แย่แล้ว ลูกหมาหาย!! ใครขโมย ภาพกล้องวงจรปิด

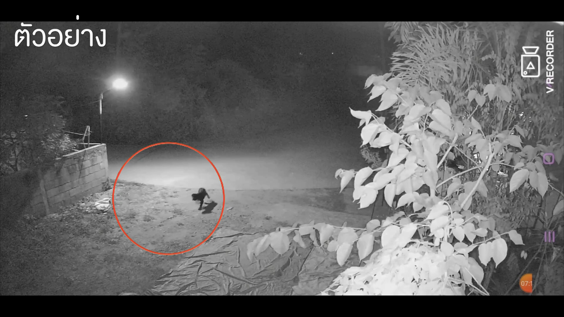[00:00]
เฮ้ยอย่าบอกนะน้องดำวิ่งไปตรงถนนใหญ่น้องดำหาย
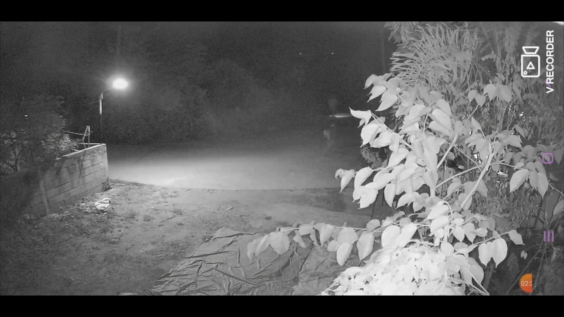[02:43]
เห้ย แล้วยังไงต่อเดี๋ยวนะ อะไรทั่งขวามือนั่นมันนองดำเห้ย น้องดำจะไปไหนอ่ะๆ อย่าบอกนะน้องดำวิ่งไปตรงทนนญ่ายน้องดำดุ\'aroom Dire LUK?